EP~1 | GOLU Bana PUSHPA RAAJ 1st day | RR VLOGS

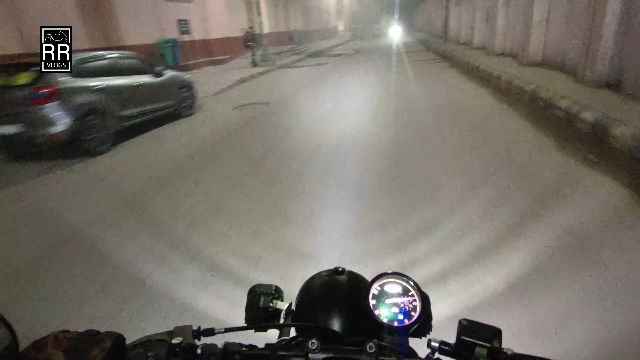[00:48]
आपकी मैंने जो फॉग लाइट से तो काफी विजिबिलिटी सही हो जाती है इन कोहरा बहुत बढ़ गया है यार इतना कोहरा कैसे अभी तक नहीं था जब मैं उठा था तब तक इतना कोहरा नहीं था गाइस सुगाइस सुबा मेरी हुई थी चार बजे हम सब ने प्लान